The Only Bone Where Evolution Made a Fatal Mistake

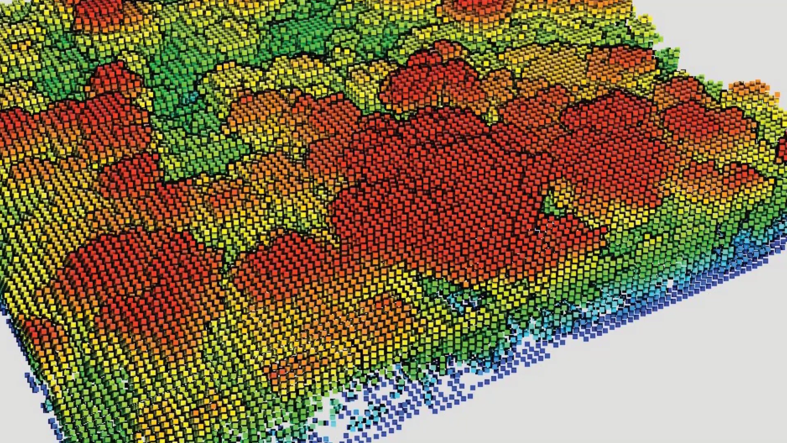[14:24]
LIDAR mapping sweeps the landscape with lasers, capturing every rise and hollow of the ancient floodplain to sub-centimetre precision.
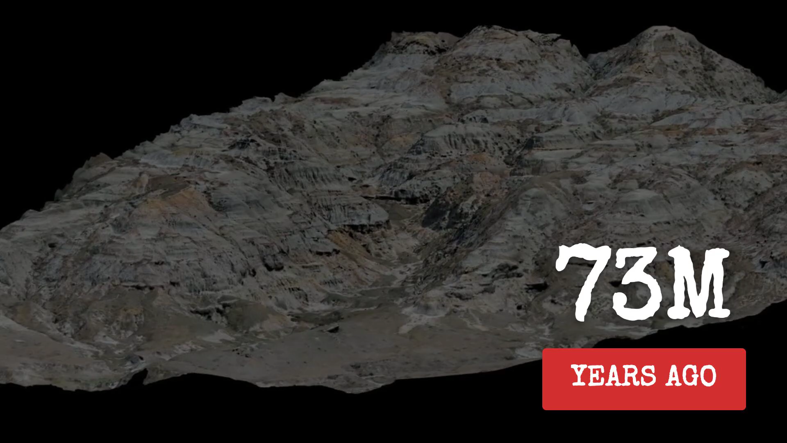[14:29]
These digital models let researchers reconstruct the topography, as it was 73 million years ago,
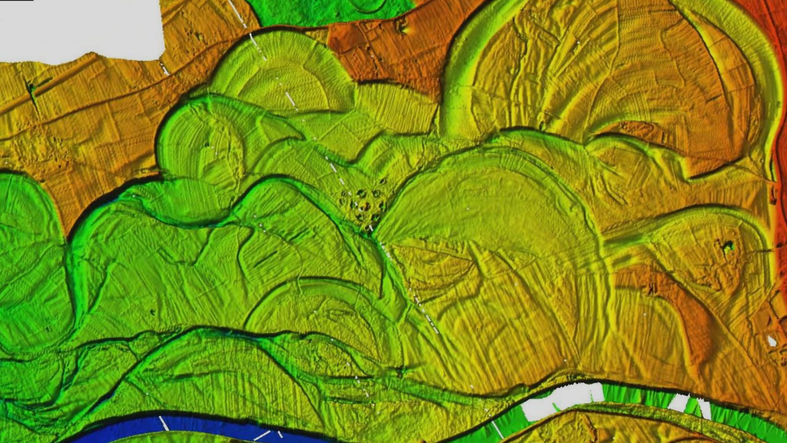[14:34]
revealing subtle channels and depressions where water once pooled and surged. With each new scan, patterns emerge.